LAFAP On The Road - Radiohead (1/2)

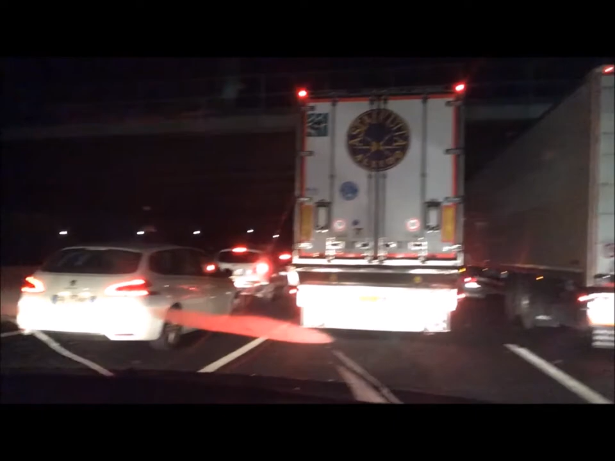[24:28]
Vedete solo luci rosse, motiva che siamo veramente sempre. E no, non è colpa dell'ora.